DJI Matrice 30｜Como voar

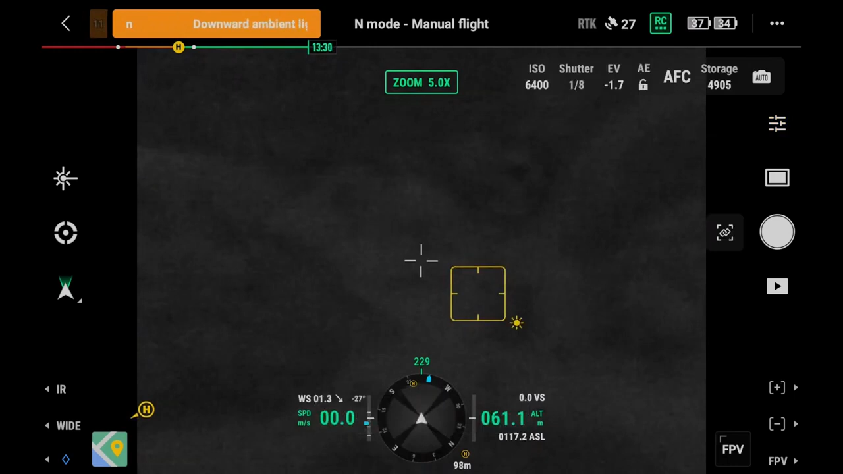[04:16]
The purpose is to make full use of more light to improve the low-light performance.
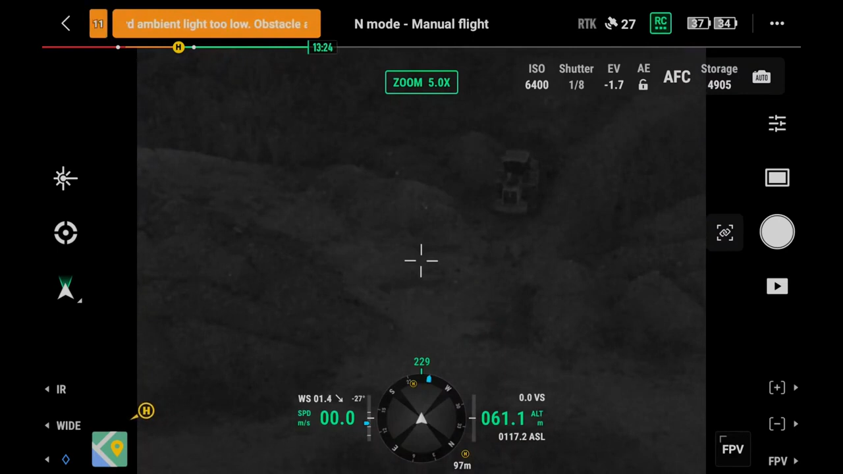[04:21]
In infrared mode, use the spot meter function to tap and measure the temperature at any spot on the screen.
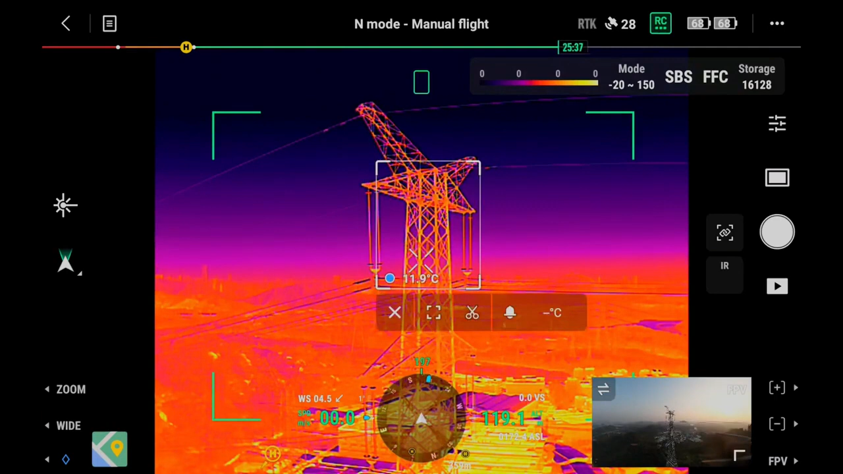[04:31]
Use the area measurement function to select the area of interest and move it freely. The highest, lowest temperatures of the area will be displayed on the screen. In addition, you can set the high temperature alarm function as needed.
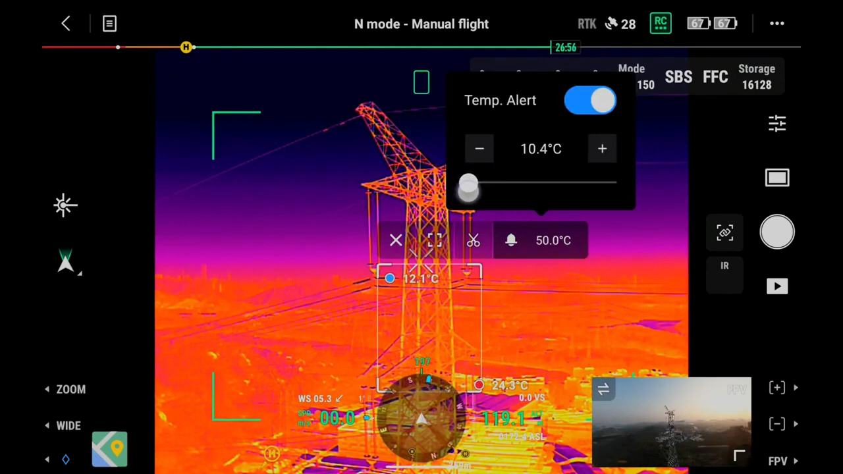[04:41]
Tap the palette and isotherm icon.
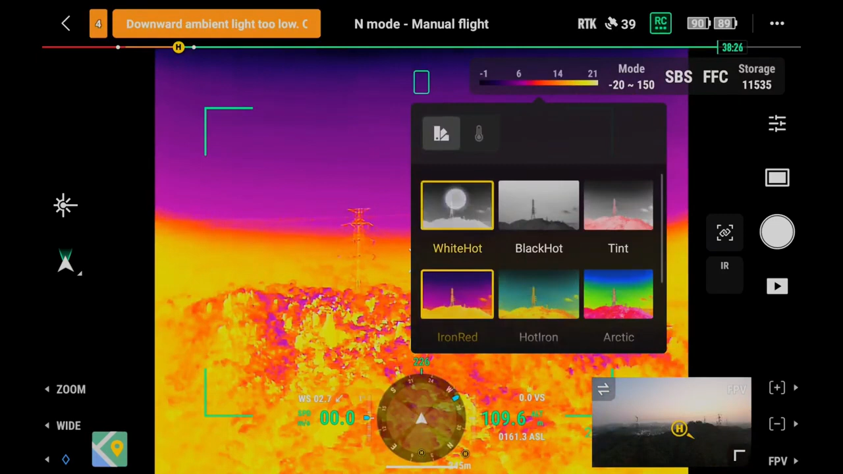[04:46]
Adjust the palette based on scenario needs.